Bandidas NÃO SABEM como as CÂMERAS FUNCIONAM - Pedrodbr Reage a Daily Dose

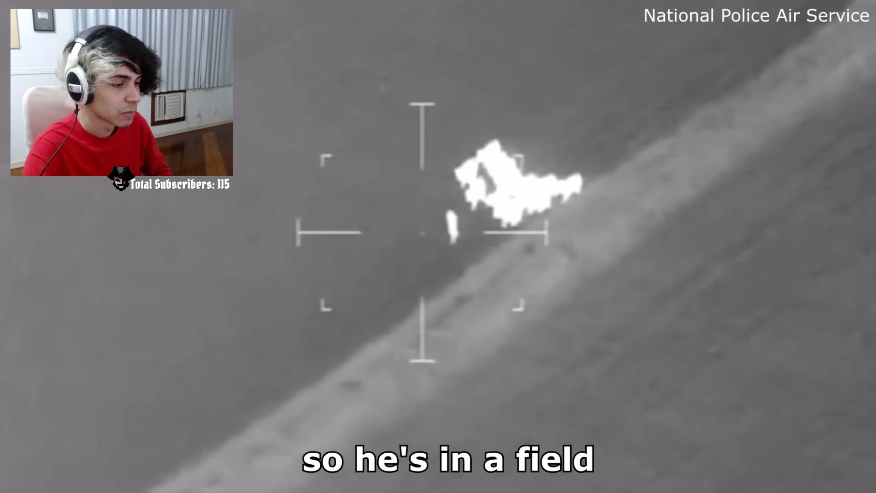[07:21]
He's actually being chased by some cows at the moment. The cows actually pushed the suspect towards the police where he was arrested. But yeah, if you walk up that track, I'll tell you when you're near him. Thank you, I'm fast. Thank the cows. A vaca o quê?